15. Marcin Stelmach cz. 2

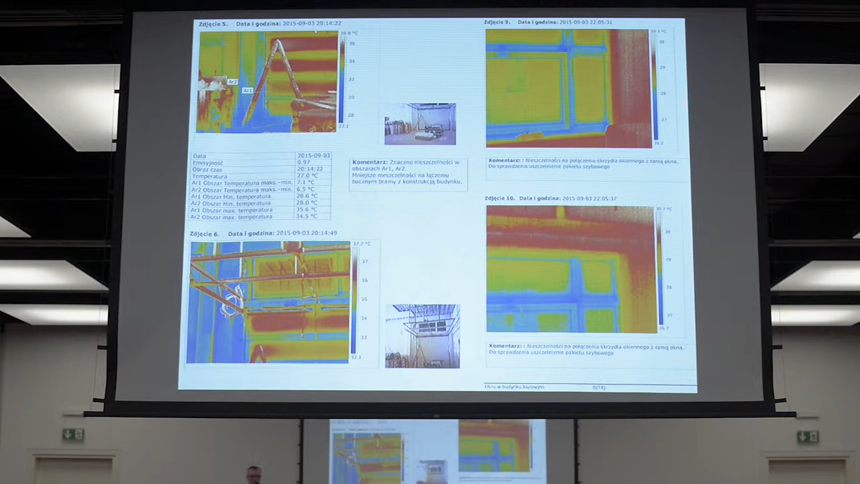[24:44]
zaszwankował czynnik ludzki, czyli po prostu regulacja tych okien. One gdzieś tam w narożnikach przepuszczały, były trochę krzywe, niepodociągane. Cała historia z regulacją okien. Temat również dość oczywisty to jest kwestia paroizolacji dachu, hali. Tam po prostu normalna paroizolacja na wiązarach drewnianych, która również dziesiątki czy setki metrów taśm, którymi ona była poklejona. Gdzieś tam w paru miejscach szwankowało, było to naprawiane. To widać na tych niebieskich, niebieskie plamy. Oczywiście symbolizują te miejsca przecieków.